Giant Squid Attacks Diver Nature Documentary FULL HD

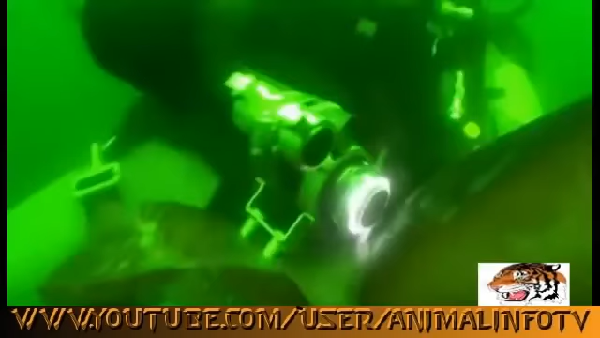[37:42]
Do you copy me? Over. I'm okay. I can't see you. Okay, Dale. There you are, right there. Dale, this is Mike topside. Negative.
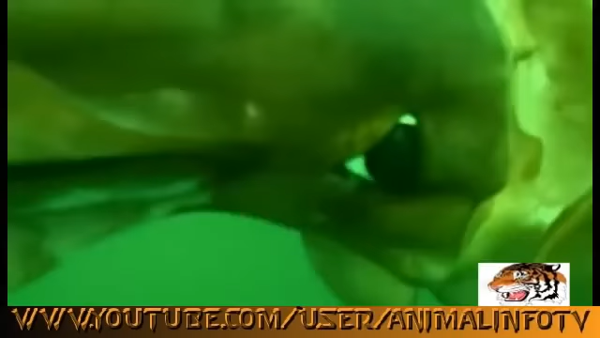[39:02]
All in the attempt to attach an underwater camera onto a squid and release it back into the water's depths.
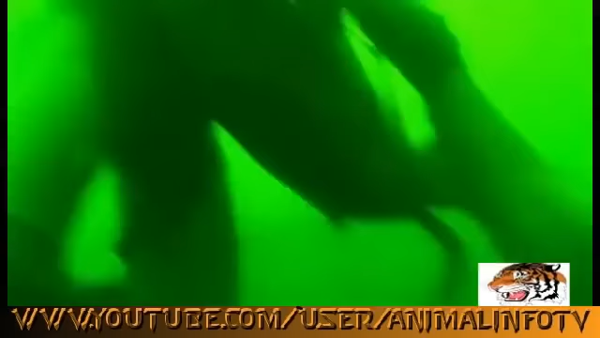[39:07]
Finally, the team has successfully launched the Trojan squid.
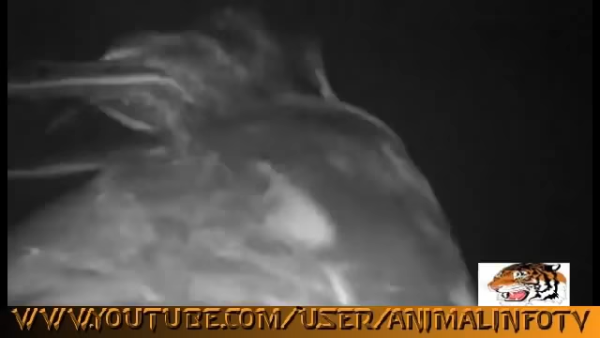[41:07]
Out of the blackness come dozens of squid, their arms flared, striking the squid with their toothy tentacles.
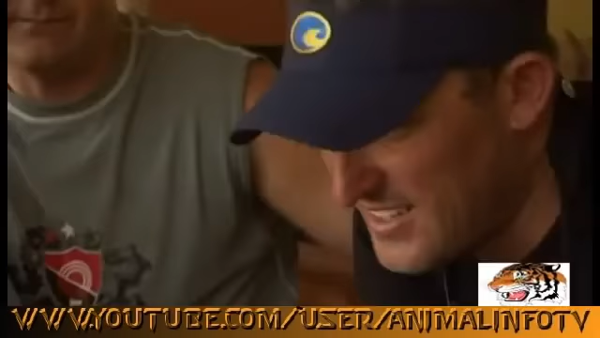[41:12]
One larger Humboldt in particular senses the squid's defenses are compromised and strikes. Whoa!
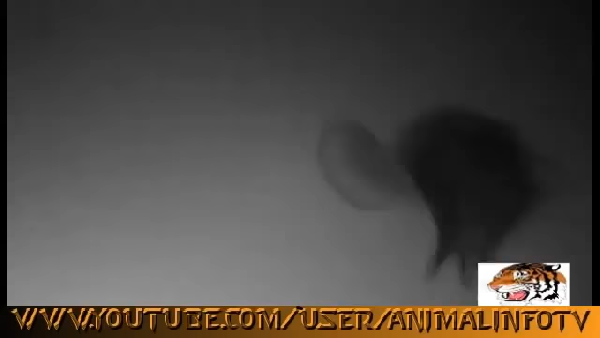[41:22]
Hold on, wait, stop. After a careful review, there is no footage of a giant this time.